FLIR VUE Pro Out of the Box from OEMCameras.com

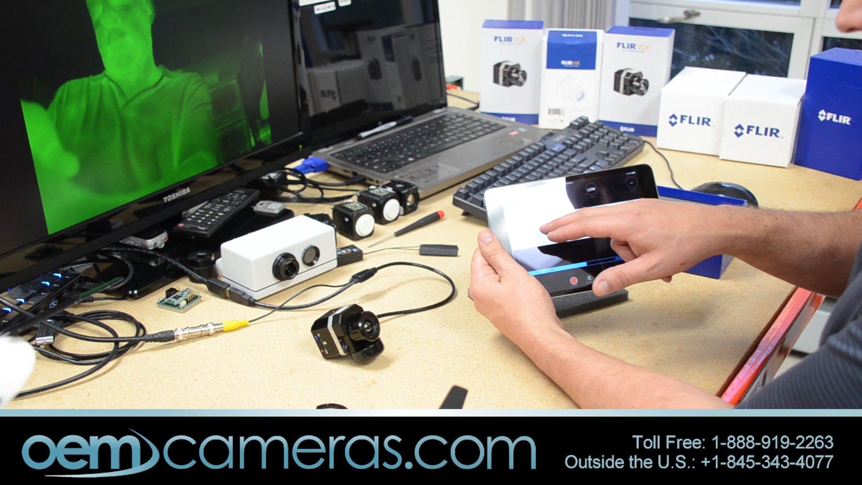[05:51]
When it does get sharper, it looks a little bit more noisy, but definitely can get more image out there. There are some other settings which was not described to me and I'm sure will be in the manual when the manual is available. That's all we have for today. We'll have more videos on the FLIR View Pro coming up soon. In the meantime, you can get any information from our website, oemcameras.com, by clicking on the link below.